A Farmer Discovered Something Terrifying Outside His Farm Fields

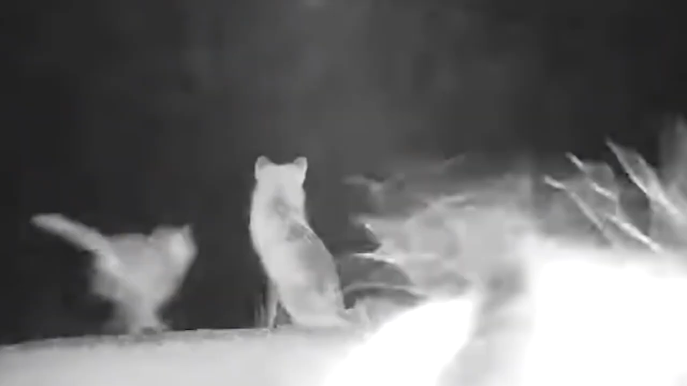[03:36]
One of the rarest animals in North America, the Sierra Nevada Red Fox,
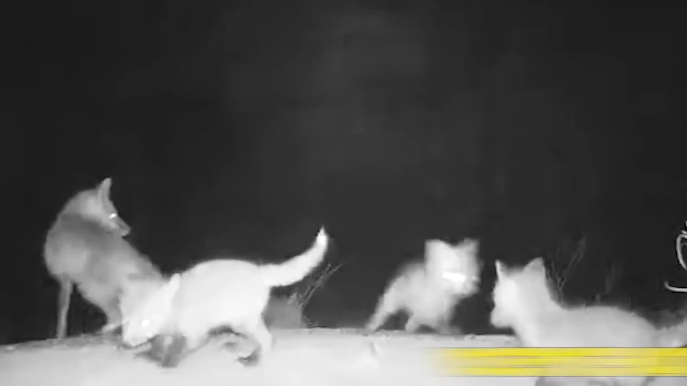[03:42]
has been caught on camera in California's Yosemite National Park for the first time in nearly a century.